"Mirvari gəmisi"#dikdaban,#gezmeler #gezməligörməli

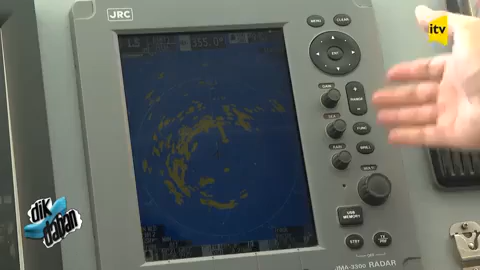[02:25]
Vaxıbı gördüyünüzdür, radar qurğusudur, məhdud görünüş şəraitinin artıq istifadə olunan qurğudur.
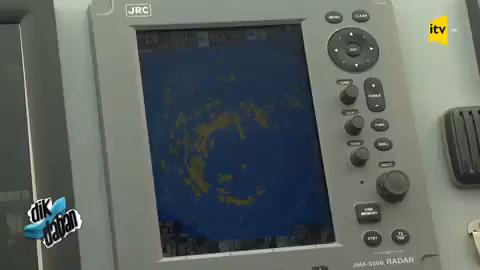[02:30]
Günün qaranlıq vaxtlarını artıq istifadə edirik. Gözlə görünməyən hədəfləri və yaxud da məhdud görünmüş olanı görünməyən hədəfləri bizə açı kəlirir.